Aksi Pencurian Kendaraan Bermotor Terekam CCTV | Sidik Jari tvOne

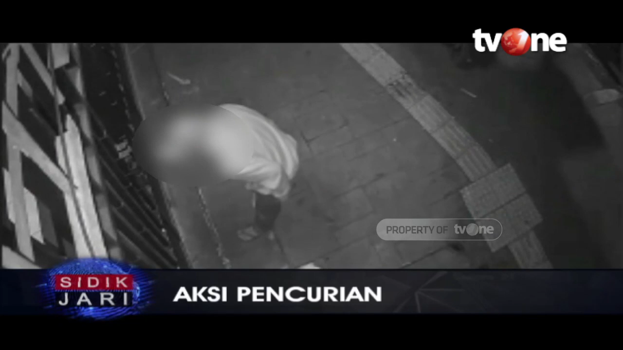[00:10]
Hei pebirsa, beginilah aksi pencurian yang terekam CCTV di salah satu rumah kos di Jalan Karanganyar Raya, sawah besar Jakarta Pusat di hari tadi. Terlihat dua pelaku di depan gerbang kos mengamati situasi sekitar. Salah satu pelaku kemudian mencongkel gembok gerbang dan kemudian keduanya pun masuk.